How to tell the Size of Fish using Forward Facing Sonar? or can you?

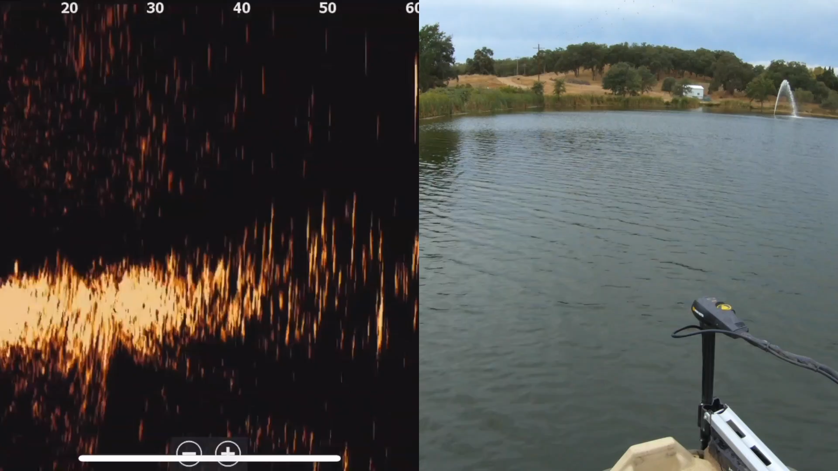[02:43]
All right on the water this lake right here deepest probably about 15 16 feet You can see out there. I mean, there's It looks like fish out there grouped up maybe 60 feet out.
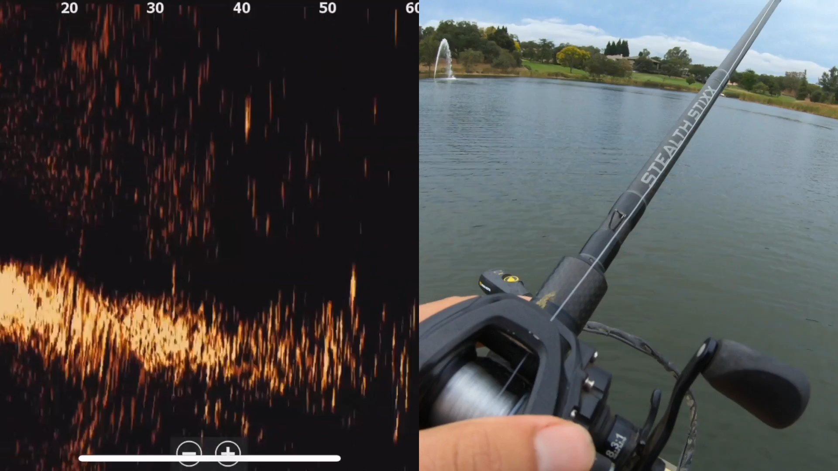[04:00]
Not really i'll hit the bottom right there Let's see Where is it at where's my bait i feel like i'm getting bumped Definitely feel like i'm getting Bumped by something but again could be big bluegills So There's there's obviously right there tons of fish on the bottom like 30 feet out
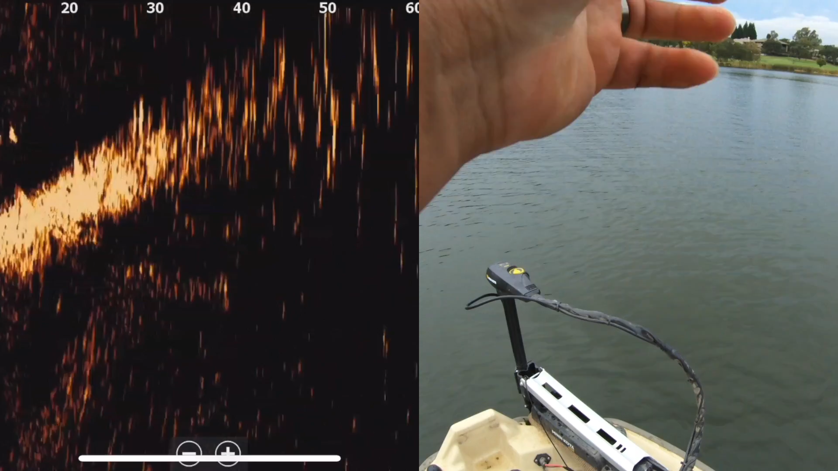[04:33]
Let's see where's my bait I don't even see it going down So i'm not in the cone angle and i'm going to talk about cone angle too During these videos because that's Important to know Probably not this video but maybe the next one i'll talk about cone angle but i mean
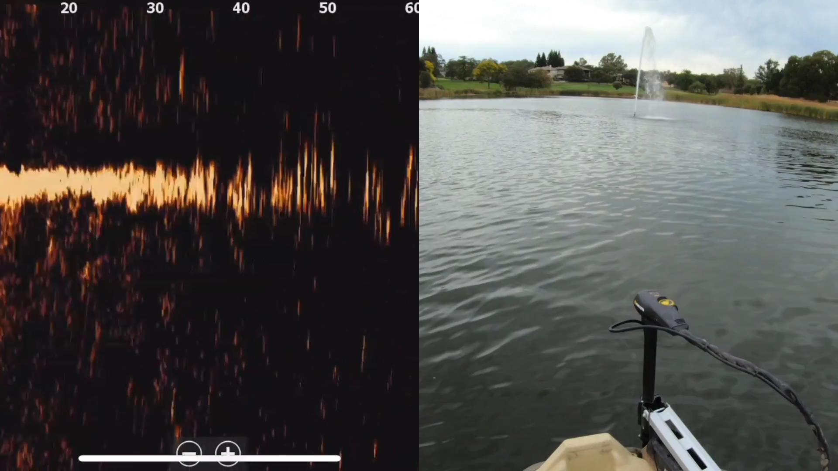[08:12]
Right there It's like a group of them
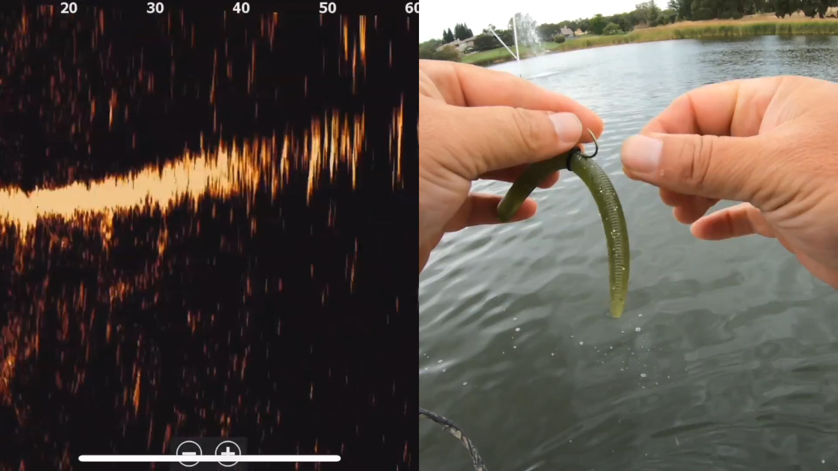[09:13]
This is a Science This is science Look there's a What are those fish right there?
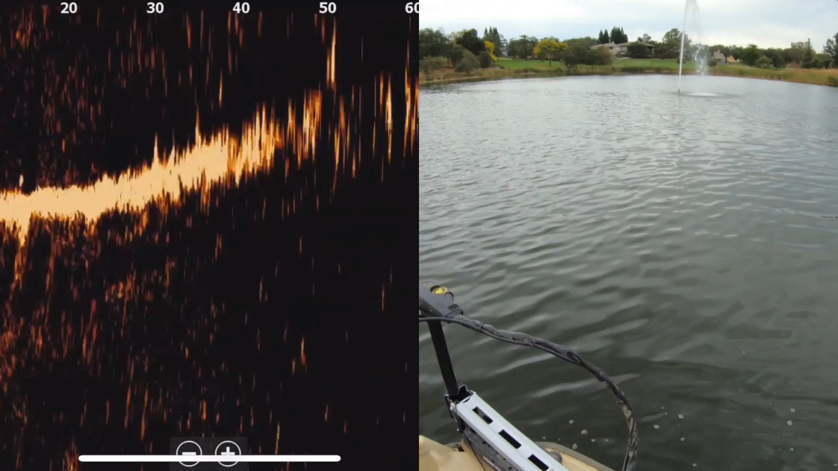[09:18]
20 feet out Let's see Let's see A bait going down I know it's going down But Oh yeah Just got to the bottom I'm just amazed that these fish aren't biting reaction In the weather today And there's a fish sitting right
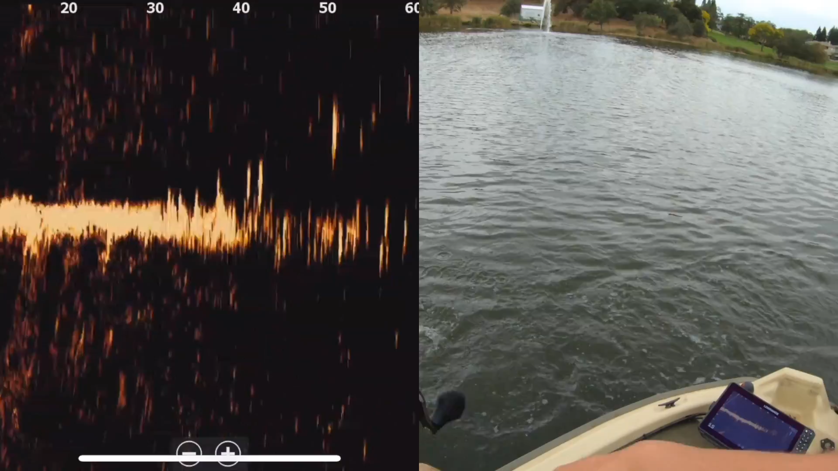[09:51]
Under Oh there's one On the Wow it's small Wow He ate He ate the Sanko Can't catch him
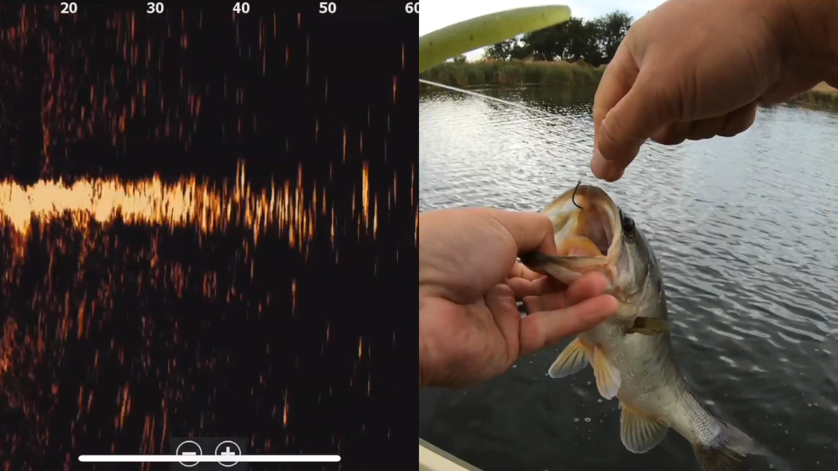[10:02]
Can't catch him on the jerk bait But you can catch him reeling in a Sanko Goes Go figure Go figure So it looked like there was a good one And that's all I'm just trying to figure out You know What's big what's not What do they look like What's a What's a big big one look like Yeah like What's a big one look like Is it huge or what That dot out there At 30 feet Looks
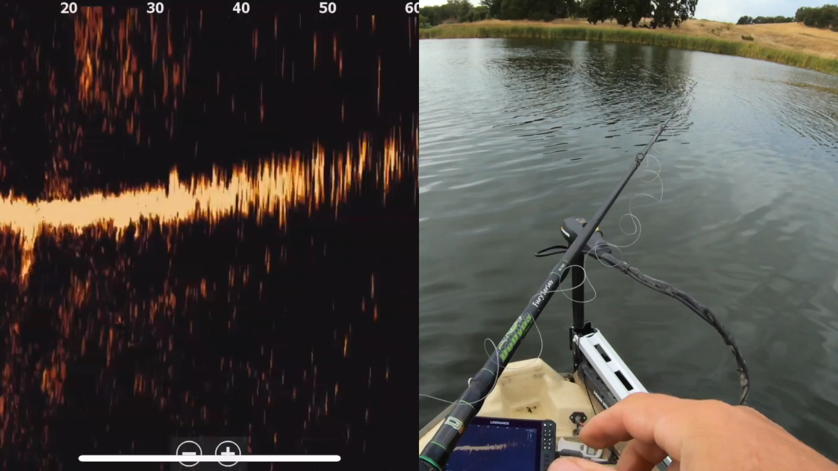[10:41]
It's going right down Right down there There's a dot I don't know if that's a weed Or a fish right there at 30 feet But I'm hoping to find out A whole bunch of Oh Hop Got him That one feels better Yep Oh my gosh Way better
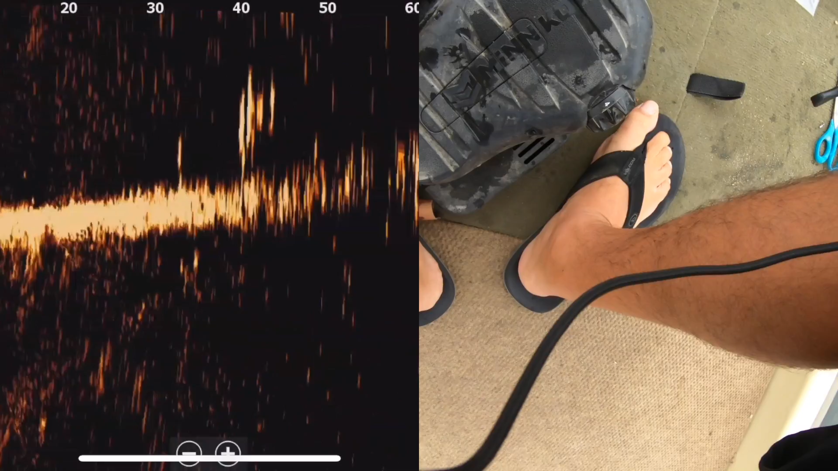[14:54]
What I was saying was Those skinny little lines Well Got one Look at that And there's schools of them out there Just in packs But
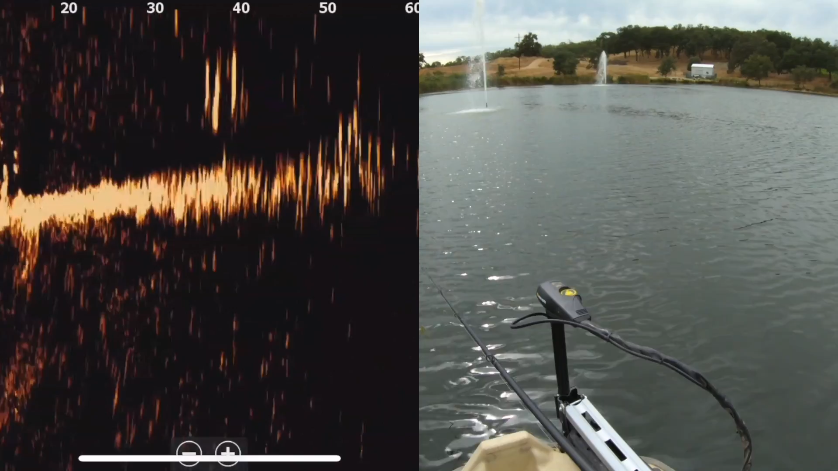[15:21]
So there's skinny Skinny little lines And a big old group Out there Small ones Now I can see how Josh Jones could just single out the big ones Because Number one Those big ones most of the time They're not going to be in big old packs That looks like a Decent one right here Maybe
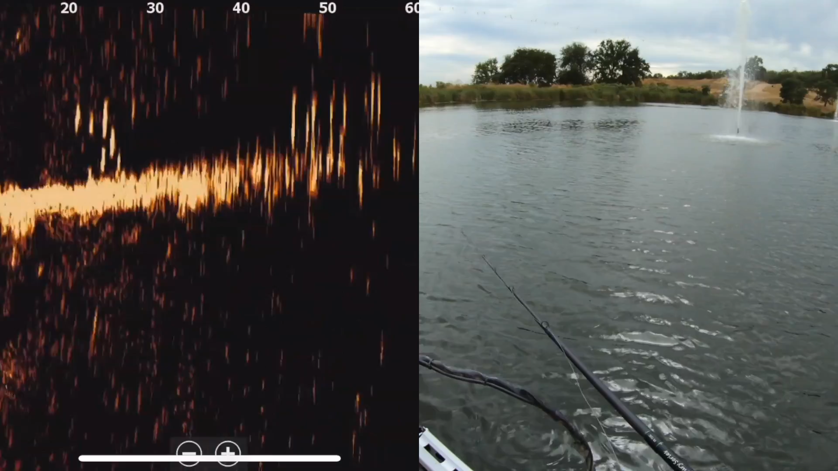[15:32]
Right under the Under the boat That I just drove over But I can see how he singles them out
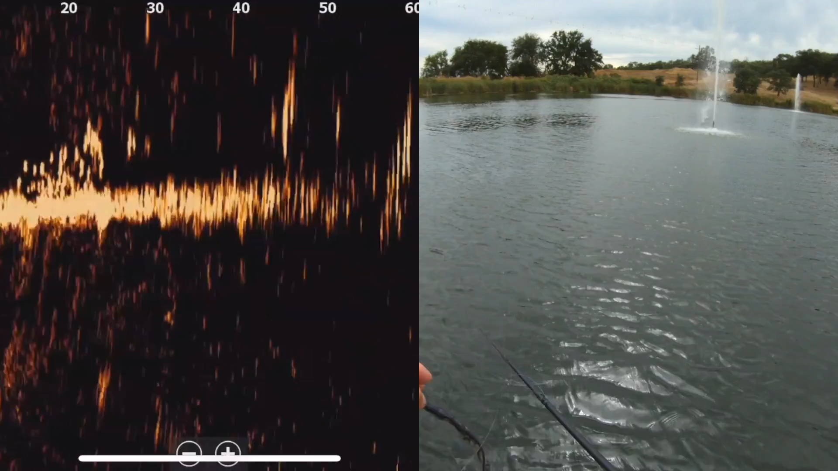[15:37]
Just by Looking for those single fish Because like I said Most of those big fish like that They're not going to really be in
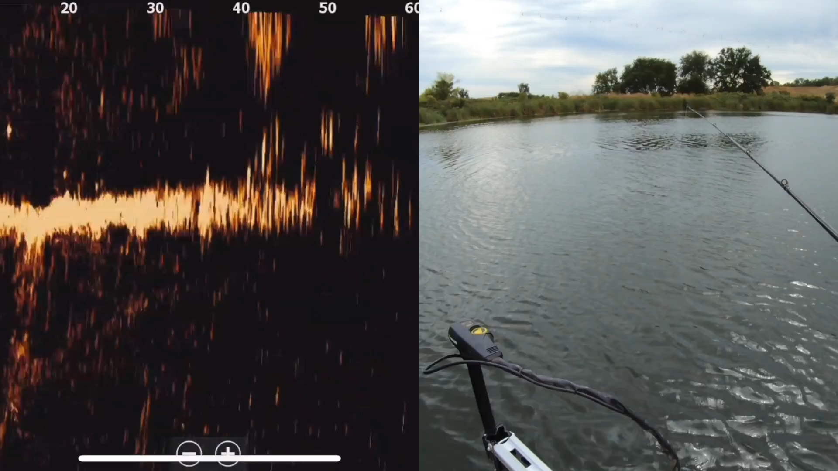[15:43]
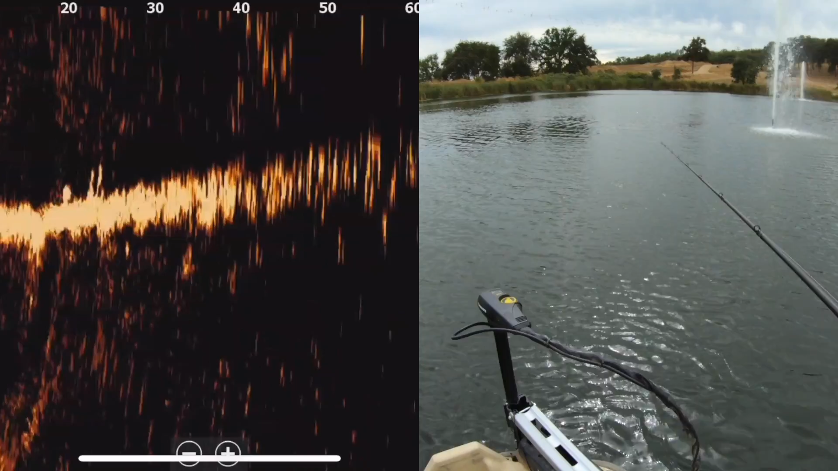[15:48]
Packs like you see all these little Little lines These fish out here It's going to be single fish
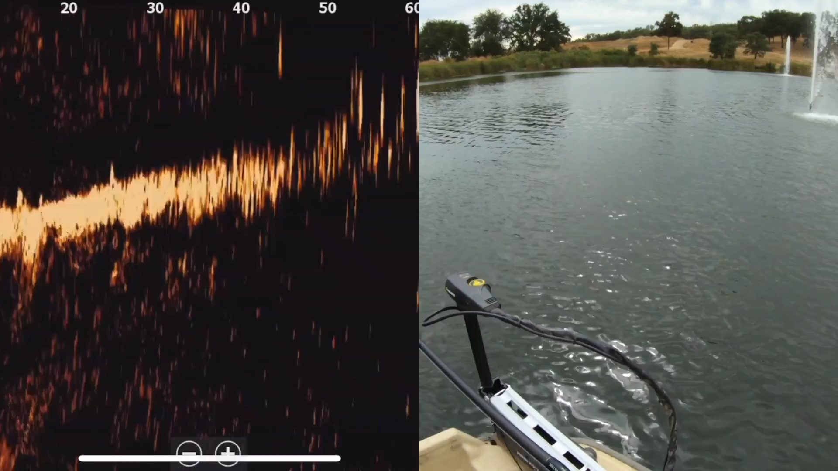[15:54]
So now let's go see if we can find a big one We found the We know what the small ones look
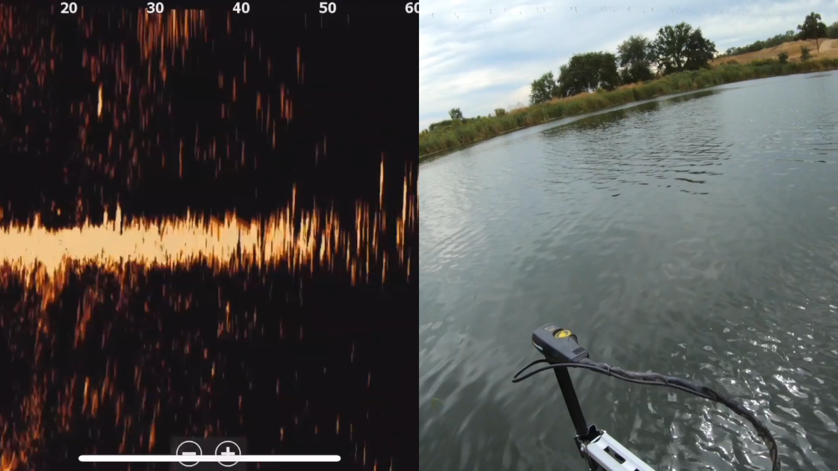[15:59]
like I think we know what the big ones look like But To be sure We need to graph one Of the big ones Or what we think is a big one And catch it
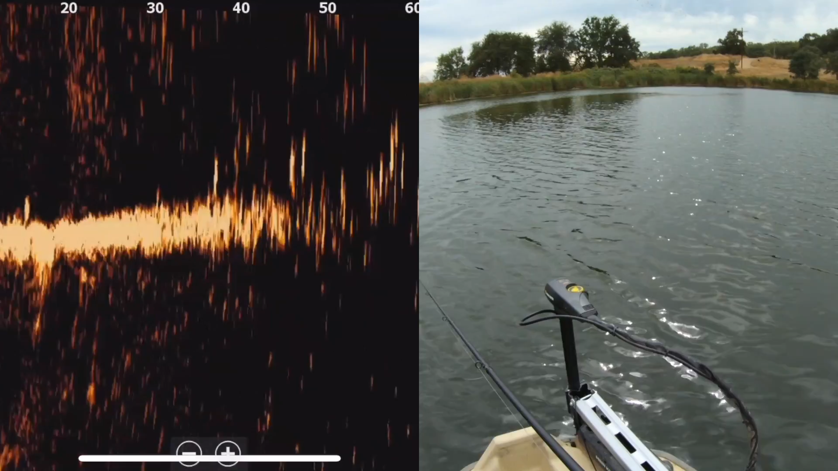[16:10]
Whole bunch of them right there But what size are they See Let's see